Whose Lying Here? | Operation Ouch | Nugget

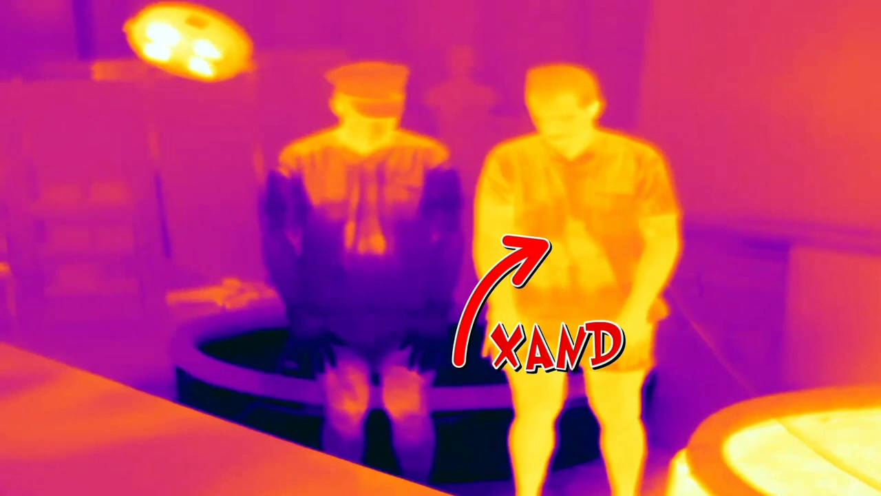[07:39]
we can see how warm Zand's outer body is,
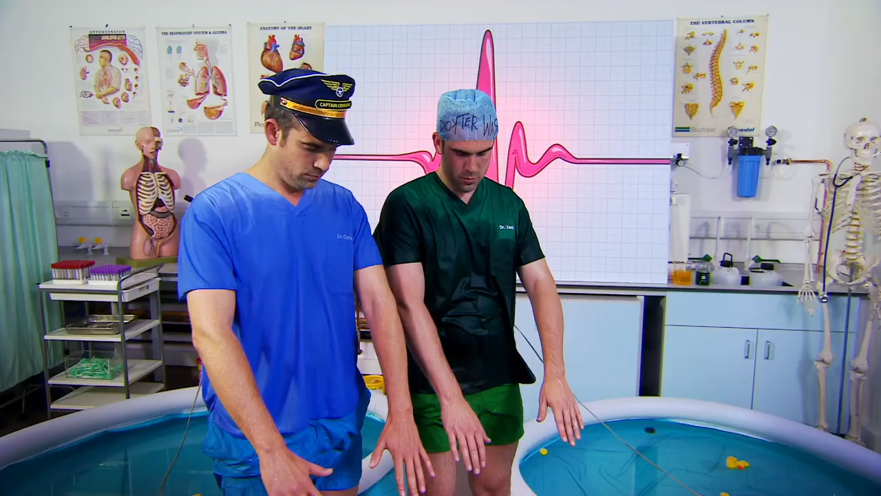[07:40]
and that's because his blood has rushed to his skin to cool him down.
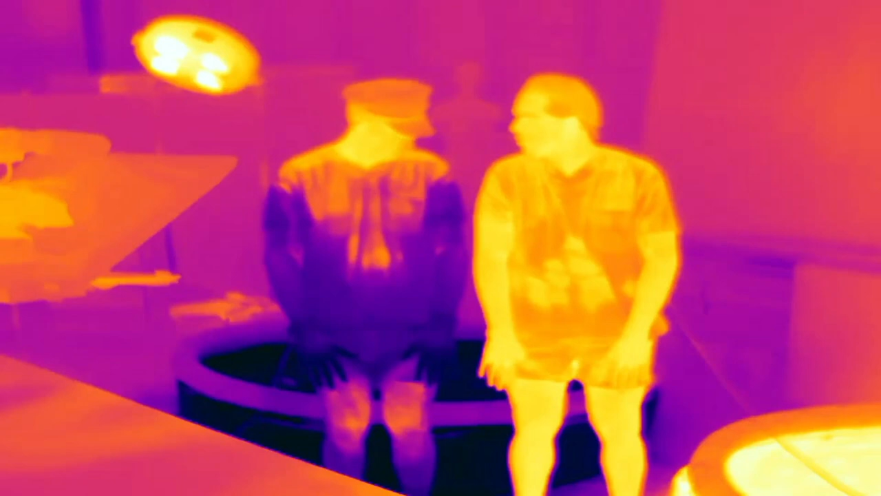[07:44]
And Chris's body on the outside is cold and blue. That's because his blood has rushed to his vital organs to keep them warm.